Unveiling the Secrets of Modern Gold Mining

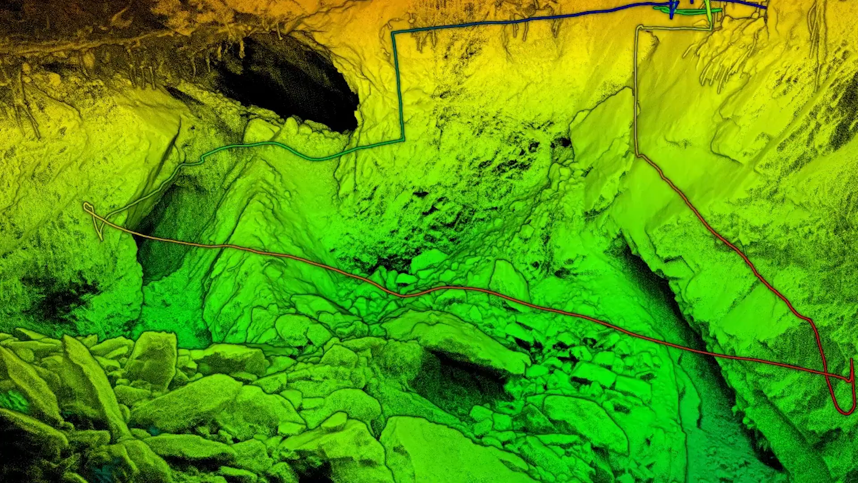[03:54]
These drones, which can be used either individually or in a swarm together,
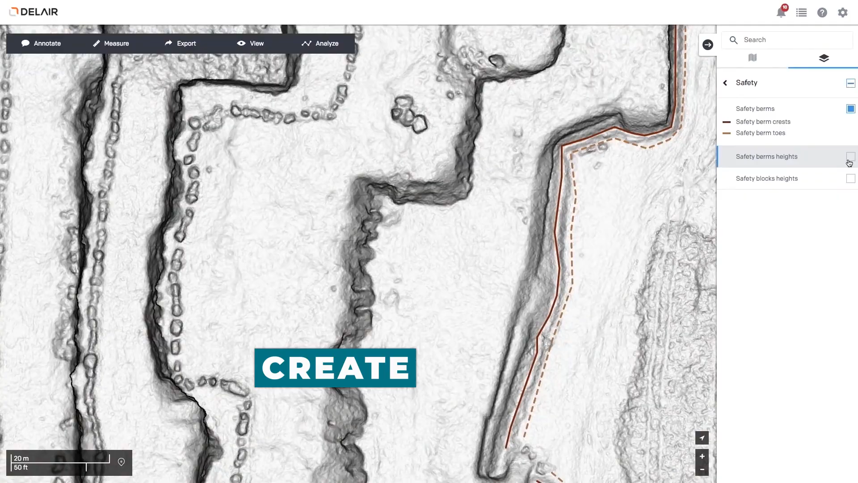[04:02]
create three-dimensional maps of the tunnels they explore using LIDAR technology.